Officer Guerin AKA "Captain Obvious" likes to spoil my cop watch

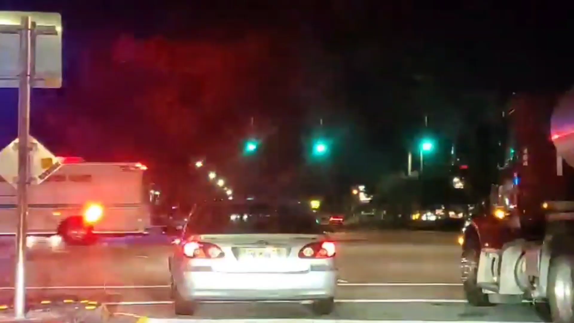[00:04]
So I did this video back on Thanksgiving and I was driving along and I spotted this big
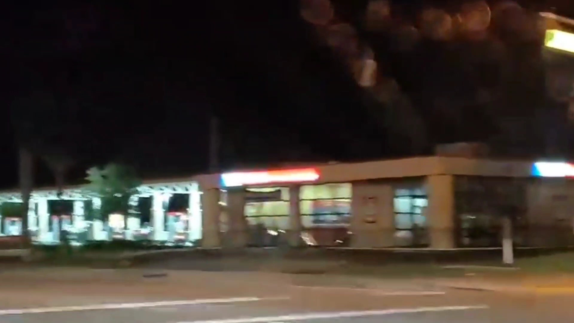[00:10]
bus with flashing lights on it and it said Sheriff's Office on the side of it, Vehicle Homicide Unit.
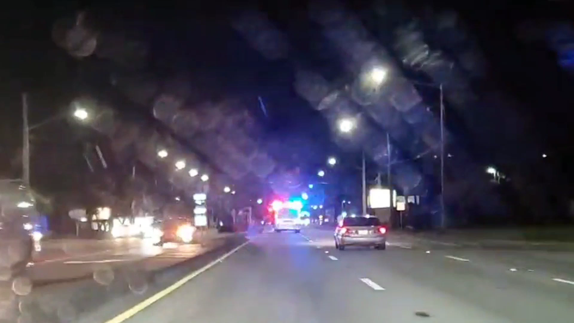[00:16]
So at this point I was hot on its trail. I was trying to follow it to see where this crime scene and or accident took place.